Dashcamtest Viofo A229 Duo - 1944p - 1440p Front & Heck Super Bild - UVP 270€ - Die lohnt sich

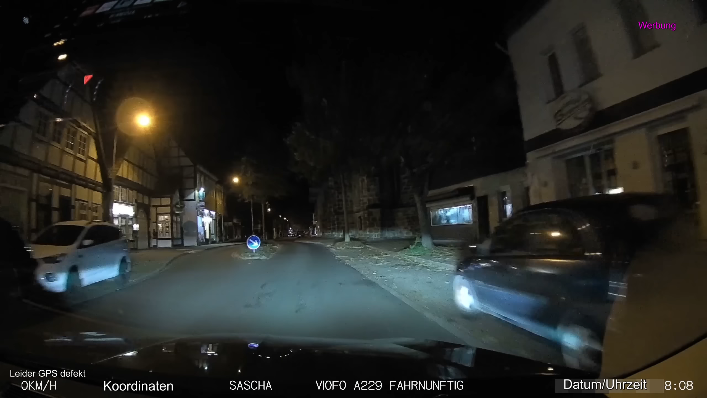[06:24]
Übrigens, die Links in der Videobeschreibung sind Affiliate-Links. Ich verdiene etwas damit, wenn ihr über diese Links kauft. Danke dann schon mal. Das ist der gleiche Abschnitt, nur hinten raus.
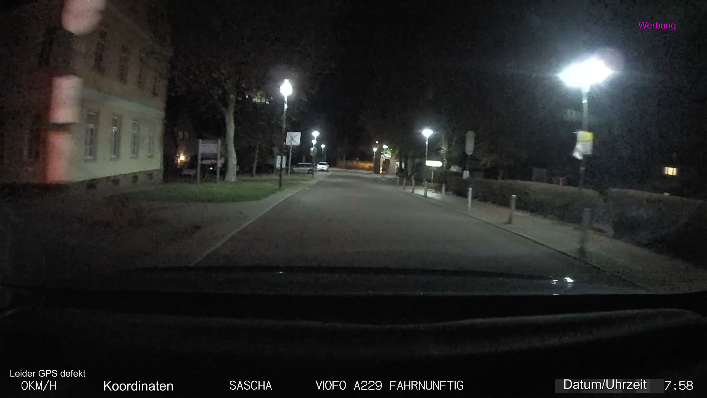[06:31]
Jetzt ist die Scheibe immer ein bisschen dreckig. Ja, aber, naja, guckt selbst. Wer gleich noch möchte, kann in die Bedienungsanleitung gucken. Mehr kommt da aber nicht mehr. Ansonsten bis denn. Tschüss.